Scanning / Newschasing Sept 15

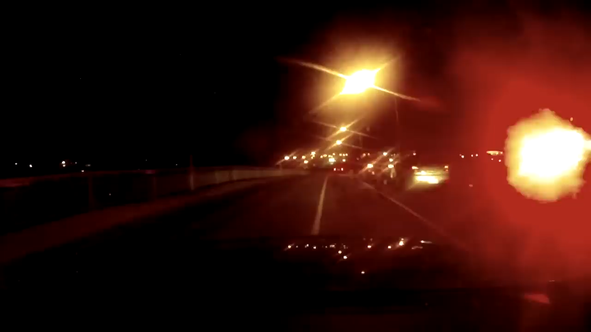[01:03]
I don't know, whatever it is. I just don't want to see something. Wow. Both of you said at the same time. Front windshield gone out of the first truck or the back window. Oh, was it? The back window's laying all over the... Yeah, they got hit pretty good. It's front of this SUV right here. Ooh, and the second SUV is totaled. Of this SUV right here. Ooh, and the second SUV is totaled.
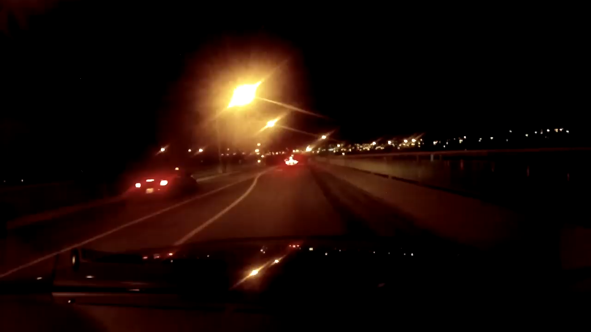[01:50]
Why is this guy pulling up the wrong way? Probably. Could be one of the dads. No, he just pulled back out in behind us.